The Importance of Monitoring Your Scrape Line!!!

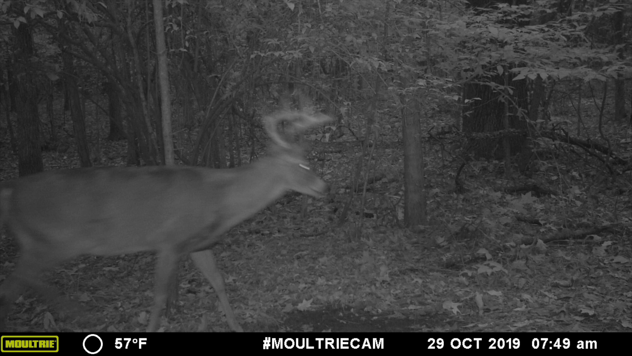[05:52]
is actually that 11 pointer that I thought was a shooter and we had a lot of pictures of it from the front and I really wanted to kill it. Then I got this picture right here where you can see from behind that it's not that wide it's a pretty tall rack not that wide at all you can see that his left brow time does split and you can see there's a little bit of belly sag I bet you that deer is three years old I'm hoping he makes it through the season if I see him with a bow I might still shoot him because I haven't killed a deer with a bow but I'm probably going to let this deer walk.